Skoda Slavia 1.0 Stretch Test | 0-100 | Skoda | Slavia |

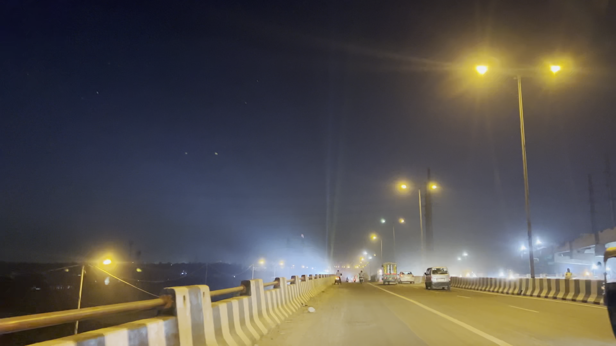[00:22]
देखो गणेश चतुर्थी है ना आज, मतलब सॉरी गणेश विसर्जन है ना, तो लाइटें वाइटें मैंने देखा दूर से, भाई ये क्या हो रहा है रोड पे,